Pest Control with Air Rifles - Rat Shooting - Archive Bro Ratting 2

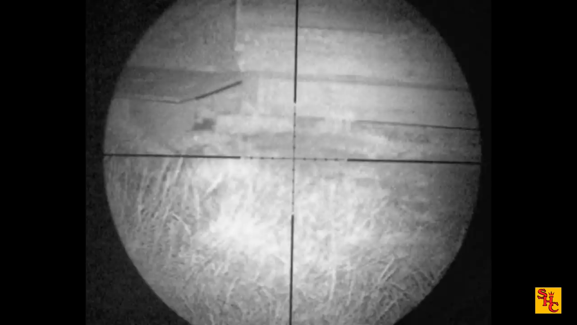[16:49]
whilst they are a tough animal their skulls are quite thin
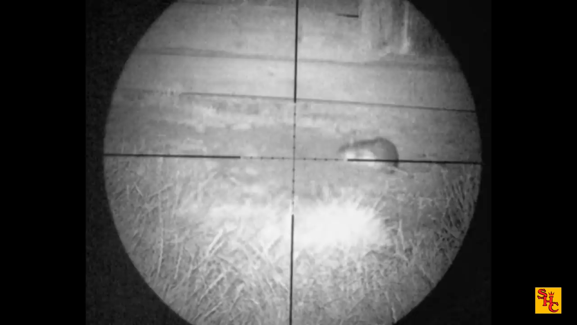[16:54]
the pellet's got more than enough energy to crash through it and when it does you see the results there you end up with a dead rat
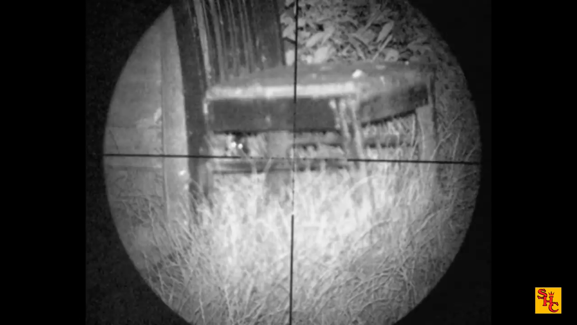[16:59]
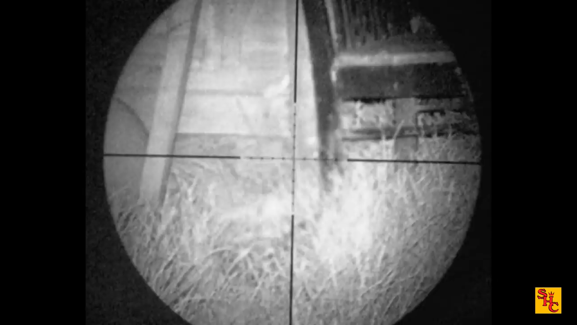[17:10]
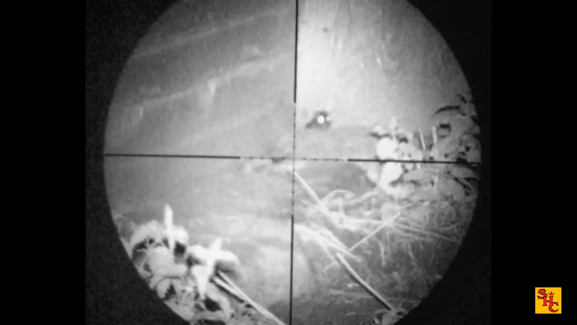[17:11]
and move around to spot this one sticking its head up that's all you need to see not sure if you've got that one if you hit it in the head it'll be dead in the hole sometimes they kick and jump out due to the shape of the hole and sometimes they'll fall straight down and you can't retrieve them quite helpful when they bury themselves looking to get a double here you see the grass moving there's a helicopter tail of that first ratty shot
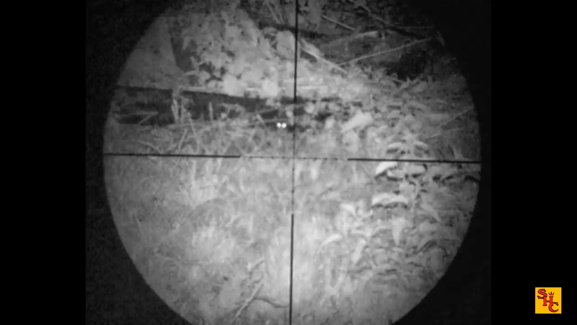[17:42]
thrashing around a little bit of a side shuffle there
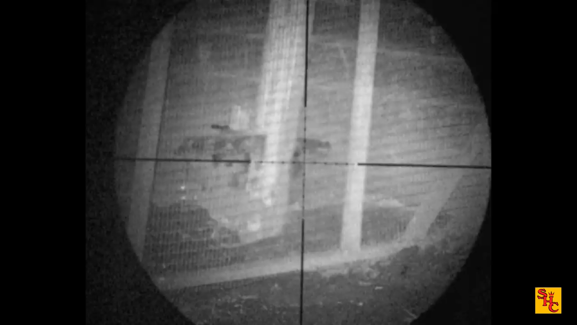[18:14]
as you get the pellet to go straight through the wire there nice big fat rat that one rather helpfully the back legs kicking thrust it out to show that the shot was good you can see that one moving around in the background but there was no real shot there
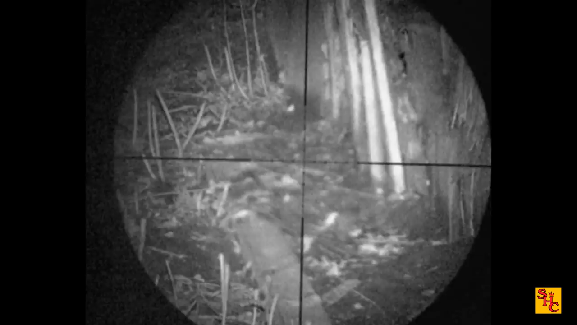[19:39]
sometimes you can put them off and other times their activity levels cause you to stay out a lot longer than you intended
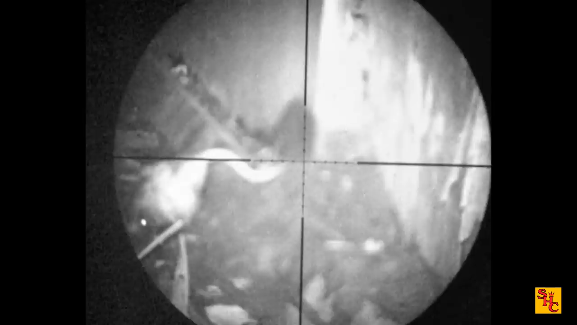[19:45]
to miss the pressing of the record on that one but you can quite clearly see the result
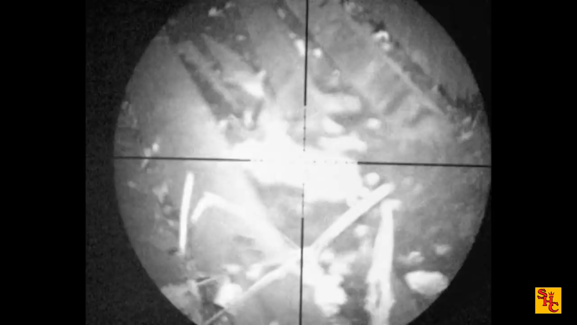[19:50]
a wrecked rat those eyes do give them away very well but you've got to be ever so careful
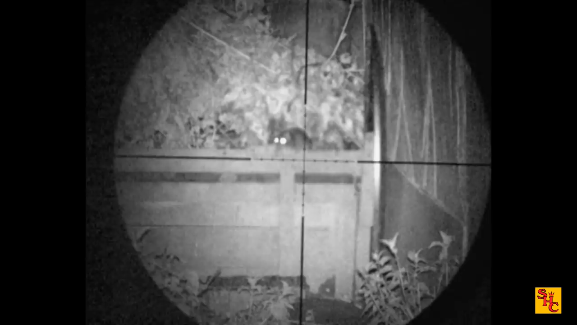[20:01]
you can't just shoot at any shiny thing in the darkness it might be livestock like chicken or a duck quite clearly see that's a rat though what the eyes should do to you is give you an idea there's something there worth looking at usually you see the rats here dead giveaway ducks and geese don't have them
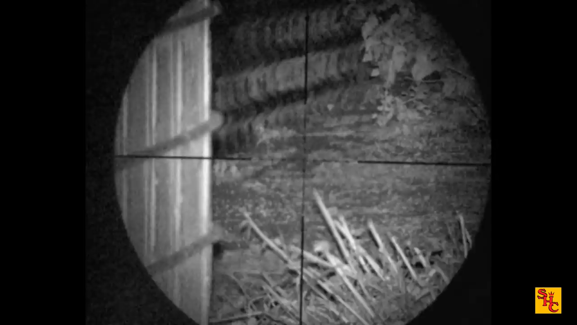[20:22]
it's one of the advantages of using a silenced air rifle
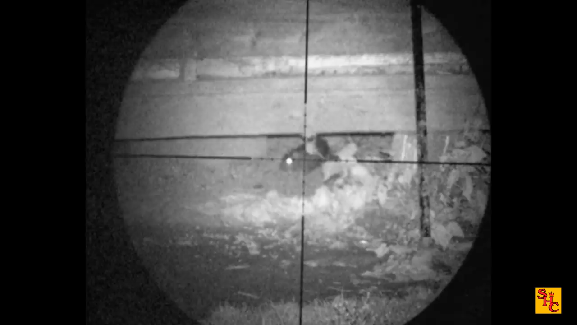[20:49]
these are nice shots they stick the head out like that wandering around the end of the sheds
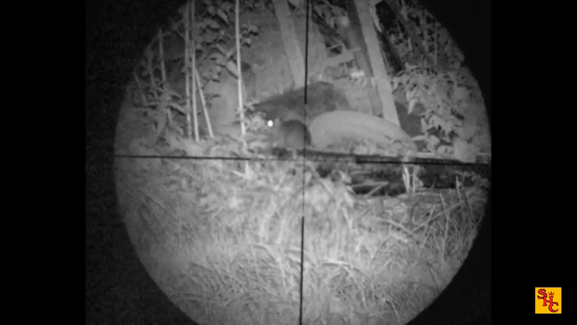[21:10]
knocking them down that's the last rat of the night for bro nice hole there
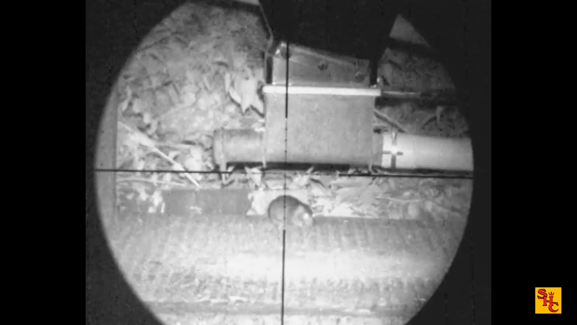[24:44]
onto the rat shooting under the feed hoppers outside the big sheds
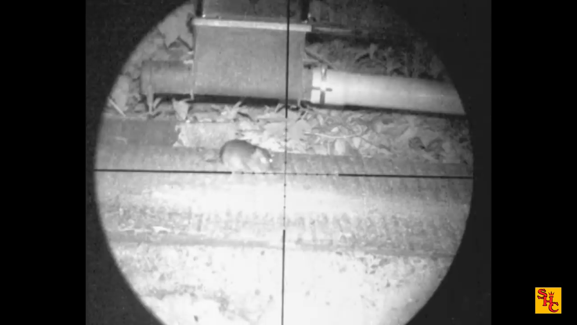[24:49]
little sprinkler of chicken feed on the ground just to get them to come out so bro can stick a pellet in the head
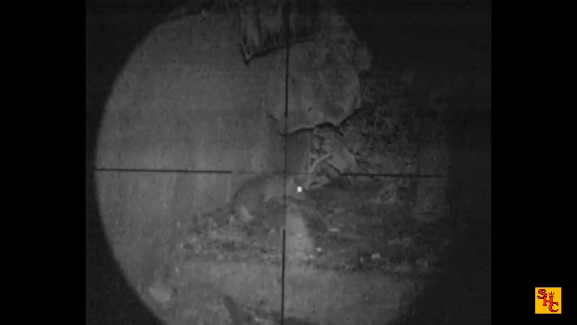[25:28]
on his ns50 night sight i think it might be a cable i think he's had that fixed by now
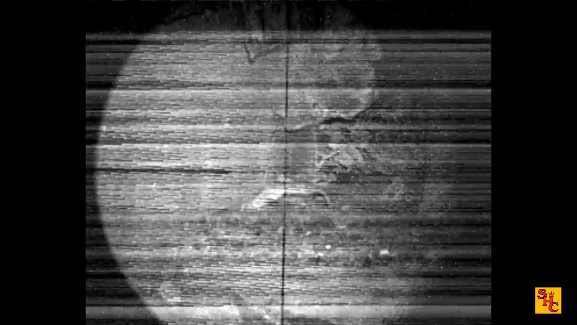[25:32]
unfortunately a bit of dodgy footage here nothing wrong with the shooting though
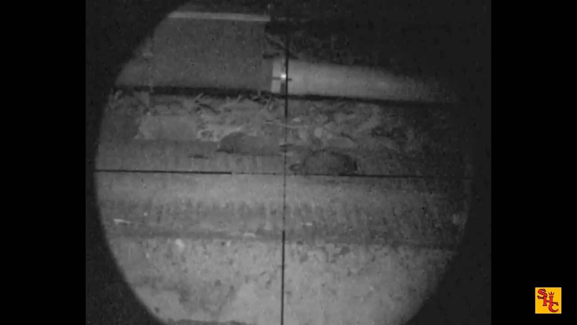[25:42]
not a lot of activity out here
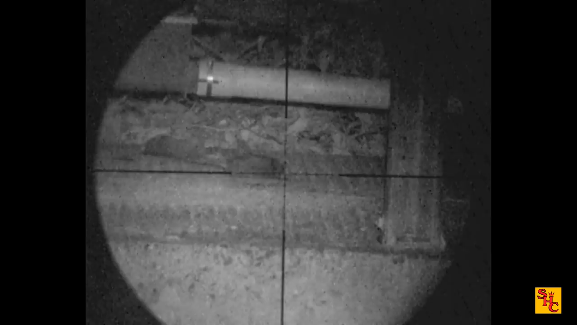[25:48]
you've just got to get them to come out the bank and have a feed something a proper good kick about that one nothing wrong with the shot though
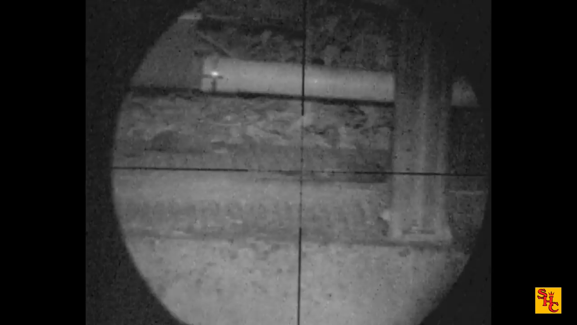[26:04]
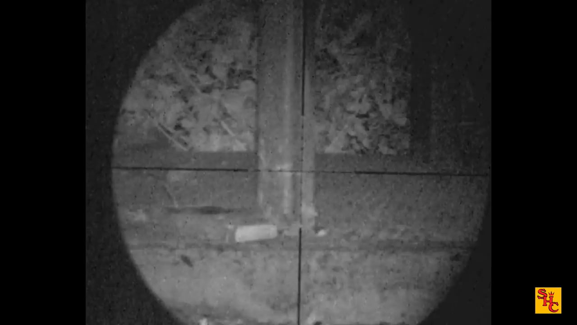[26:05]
suddenly got a bit nervous that one you can see that movement there that's off the big fans
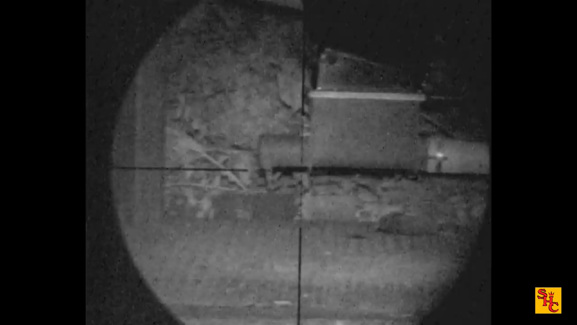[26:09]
on the end of the shed i've got some footage when i shot the place i only got about one or two rats from memory